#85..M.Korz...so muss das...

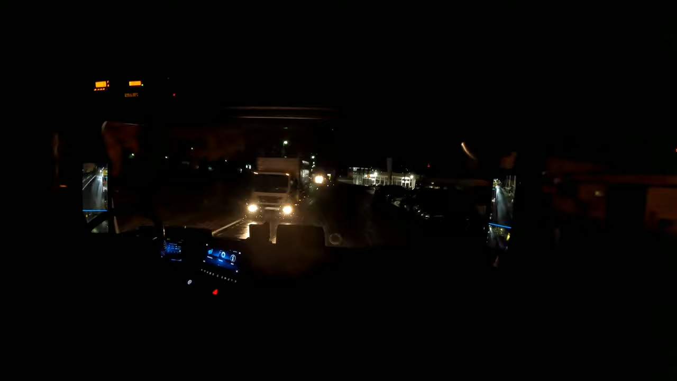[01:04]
Regnet es nur noch ganz leicht. Normalerweise ist es ja immer genau andersherum.
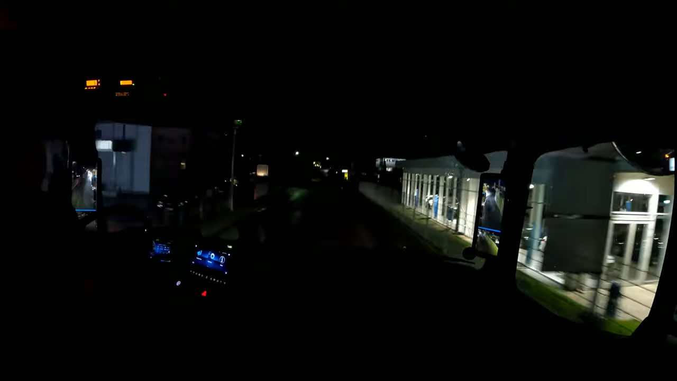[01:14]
Du fährst und fährst und fährst und kommst an deine Ladestelle oder Endladestelle. Boah, was ist denn hier los?